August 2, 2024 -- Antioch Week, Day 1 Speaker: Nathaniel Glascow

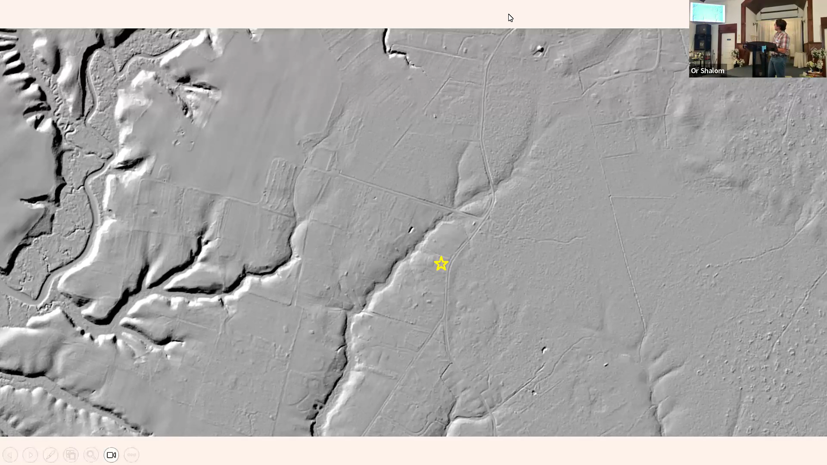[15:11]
And that becomes really important a little bit later on. Why we want to know where property line ditches are. Next, please. So this is one other image. This is the heartland, the mainland of Piney Swamp. And as you can tell, in the middle of the image, it's very flat. There's not a whole lot going on. You start to get some rolling hills towards the northeast. I call them rolling hills because I'm from the flatlands. And that is mountainous to me. But Piney Swamp, as this image shows, is very flat. It's not very well drained. There's not a lot you can do out there.